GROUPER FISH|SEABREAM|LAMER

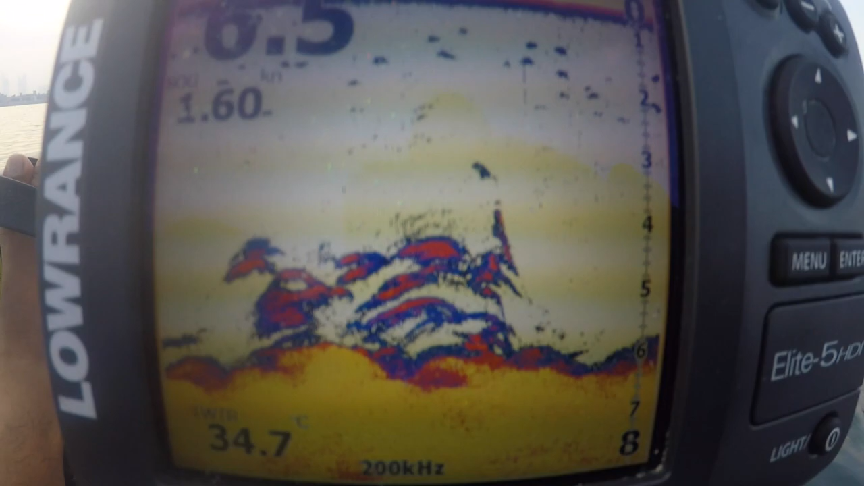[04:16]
On screen: water 34.7°C, speed 1.60 kn
See fish at 6 meters deep.
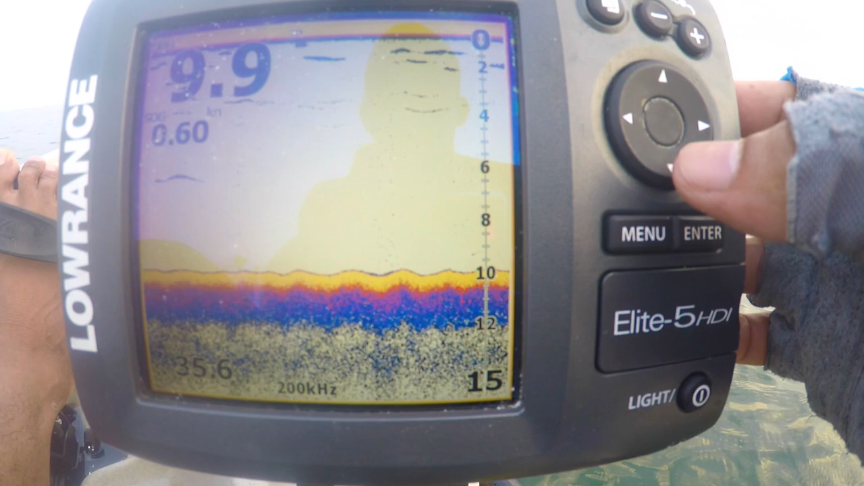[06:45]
On screen: speed 0.60 kn
Tapos, gagawin ko, ido-double screen ko siya.
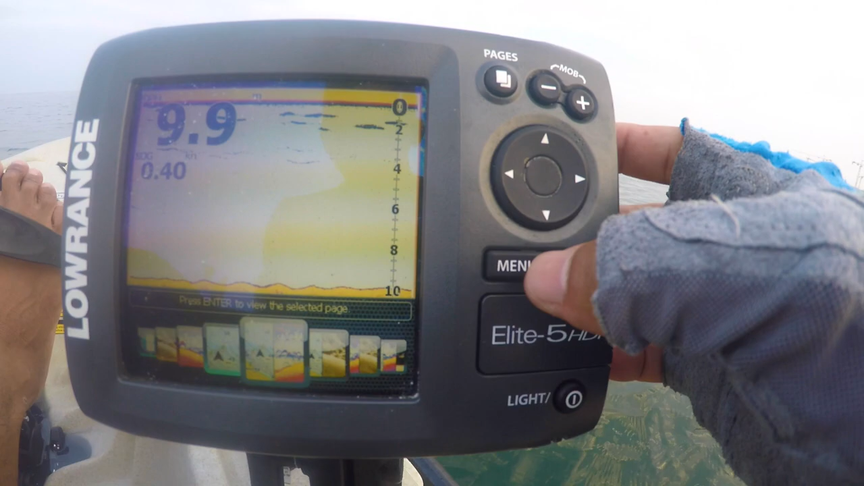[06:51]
Isang, ganito, yun. Para at the same time makita ko yung ilalim and then makita ko yung
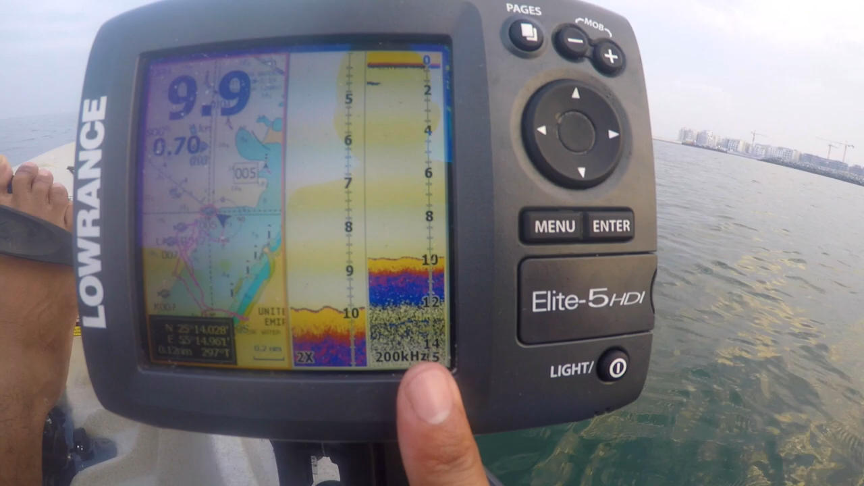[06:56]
pupuntahan ko, which is malapit lang, dito lang.
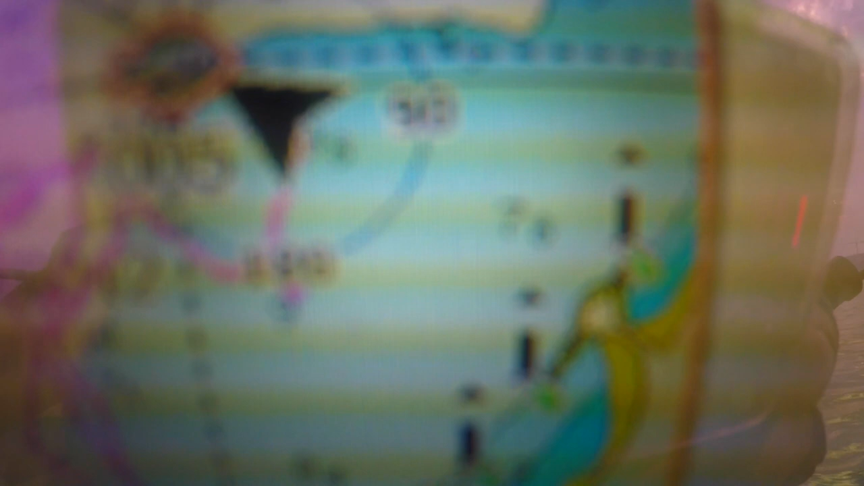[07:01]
So, ayan.
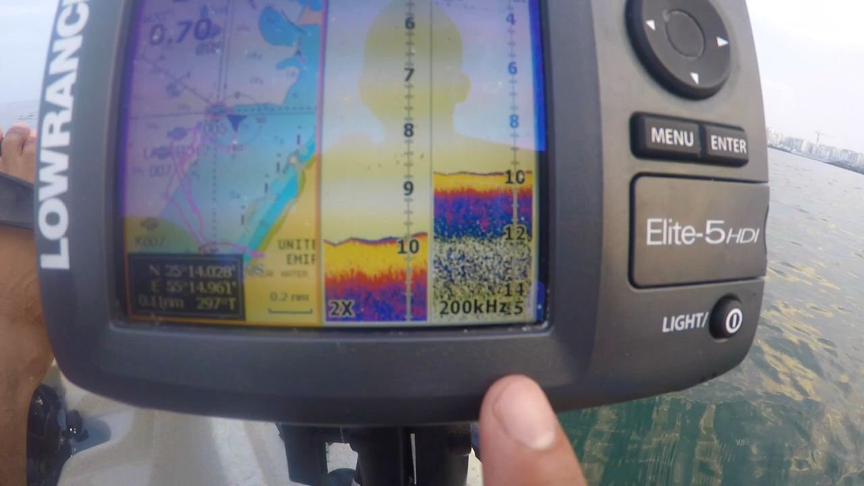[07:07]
Kung nakikita nyo yung screen is dalawa, is times 2 yan. Yung times 2, tapos yung isang normal.